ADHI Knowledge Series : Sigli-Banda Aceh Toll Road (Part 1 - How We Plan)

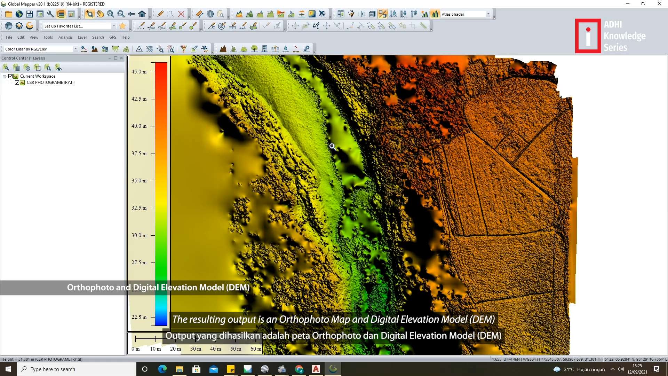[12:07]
The resulted output is an orthophoto map and a digital elevation model, DEM.